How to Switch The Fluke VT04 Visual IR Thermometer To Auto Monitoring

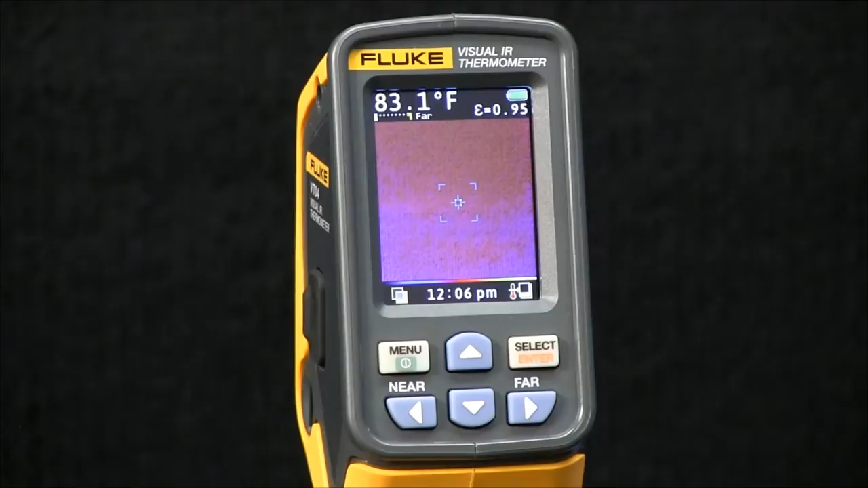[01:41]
On screen: spot 83.1°F
Now, what it will do is it will continue to capture an image every 10 minutes for the duration at which I set it, which I believe was an hour. Now, if the temperature of the target drops below the threshold, this feature resets. Now, if I raise the temperature again, it takes another image. You see a number appear in the center bottom part of the screen,
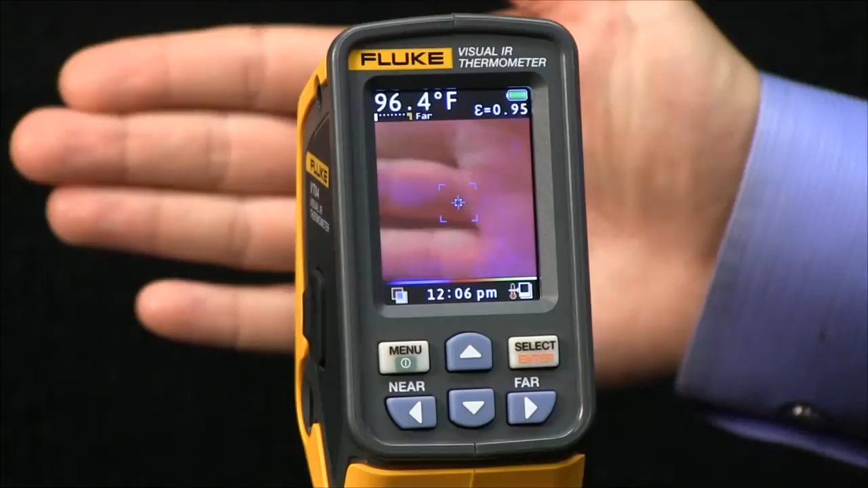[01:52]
On screen: spot 96.4°F
and then it will continue to take images again every 10 minutes. You see a number of slides. Now, edit the right to the right to the right to the right.